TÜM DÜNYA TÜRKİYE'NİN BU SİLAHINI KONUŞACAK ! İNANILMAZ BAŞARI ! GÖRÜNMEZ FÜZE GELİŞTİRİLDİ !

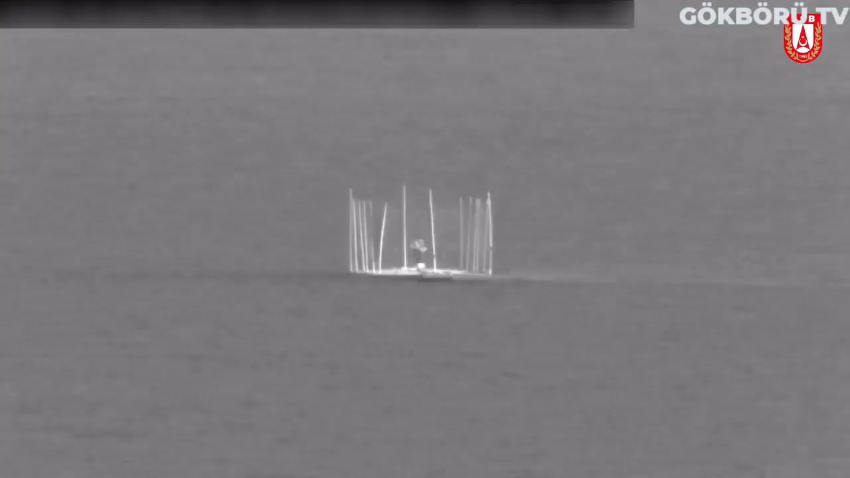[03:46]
kendi iç ataletsel navigasyon ünitesiyle başarılı bir şekilde atış gerçekleştirdi.